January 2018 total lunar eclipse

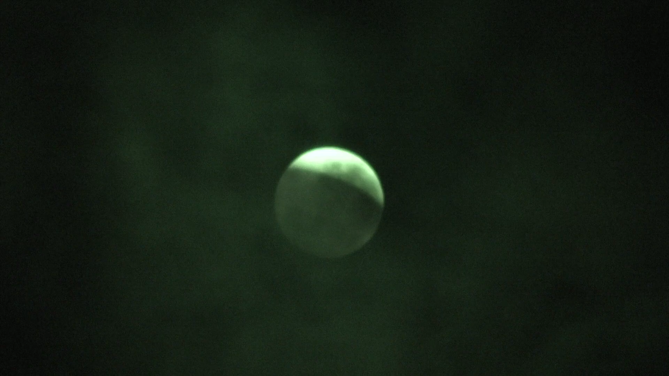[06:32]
Still, it's quite a difficult thing even for this camera to film. Just the contrast between that bright patch and the rest of the frame is so extreme. Hmm, I think at this point the best way to film it is just with no night mode at all. Just with normal camera.